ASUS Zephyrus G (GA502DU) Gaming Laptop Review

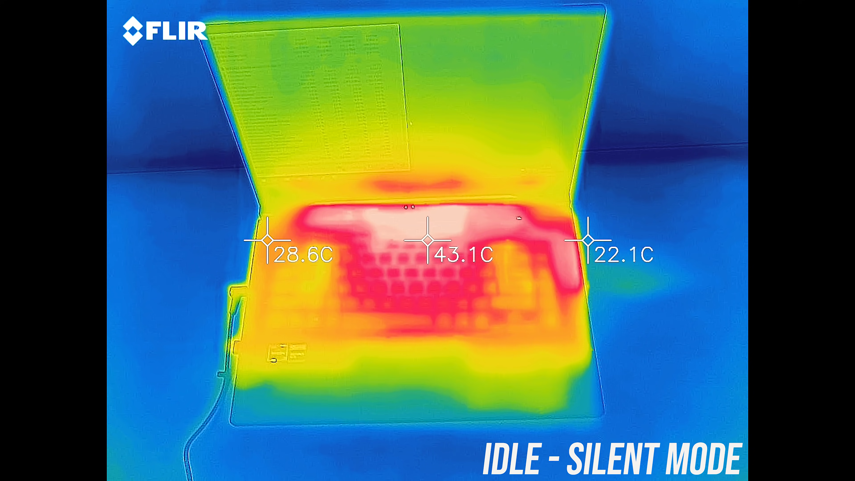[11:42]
On screen: spot 43.1°C
With the stress tests running in silent mode it's in the mid 50s in the center,
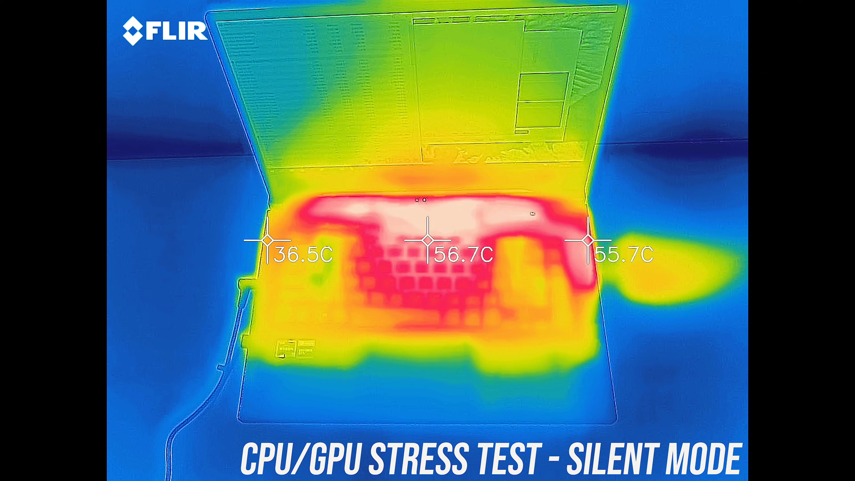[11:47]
getting up to 60s right up the back where it was hot to the touch.
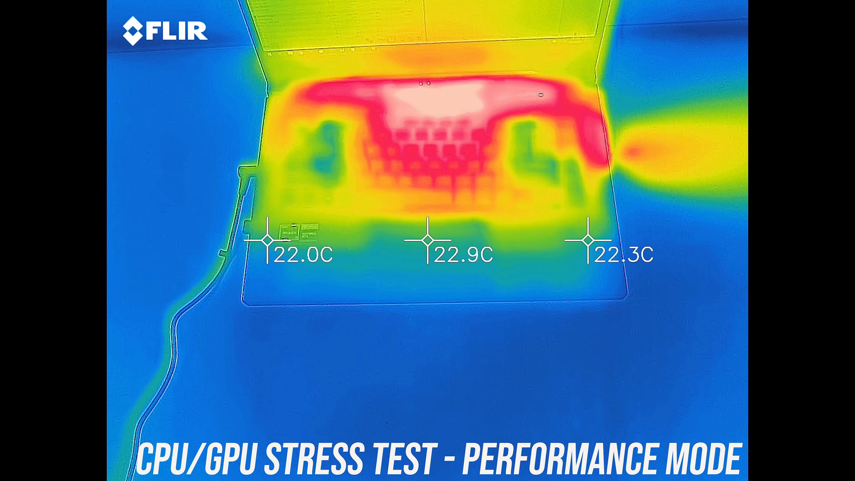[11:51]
It was a bit cooler in performance mode as this raises fan speed, and we can see the cooler spots on the left and right where the fans bring in air through the keyboard. There wasn't much difference in turbo mode, still getting to 60 right at the back,
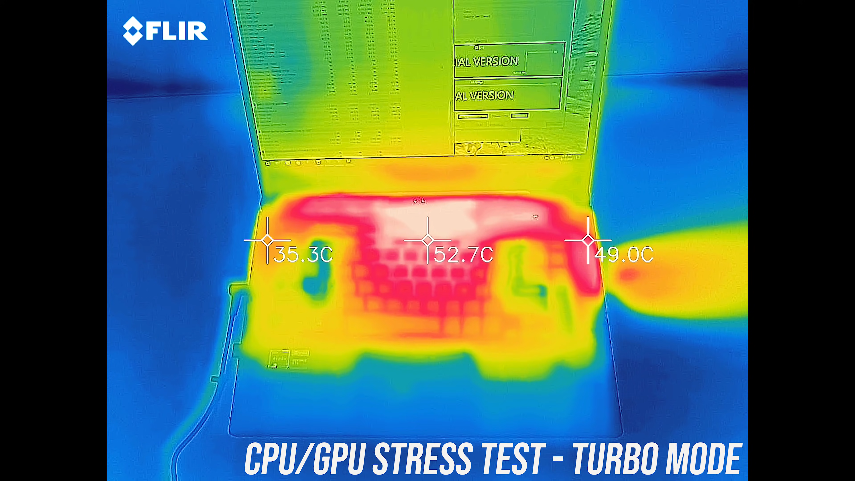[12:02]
but for the areas you'll actually be touching it's not too bad. Here's what the fans sound like during these different tests.